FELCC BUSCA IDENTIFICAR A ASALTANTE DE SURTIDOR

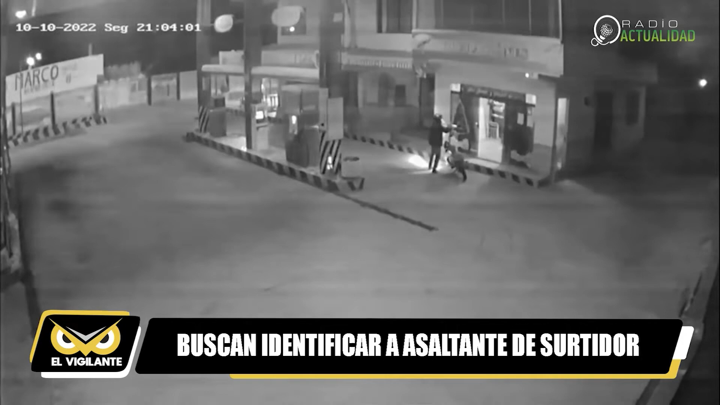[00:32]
En la localidad de Arroyo Concepción, frontera con el Brasil El delincuente llegó a bordo de una motocicleta Aprovechando que tres funcionarios del surtidor Se encontraban al interior de una oficina Y los obligó a entregar el dinero dentro de una mochila El caso ya está Bajo conocimiento de la FELCC Se tienen avanzadas las investigaciones Y con seguridad En días más vamos a dar resultados De frente a este hecho suscitado El cual se encuentra en proceso de investigación Posteriormente continúa apuntando con su arma Para luego escapar a bordo de la motocicleta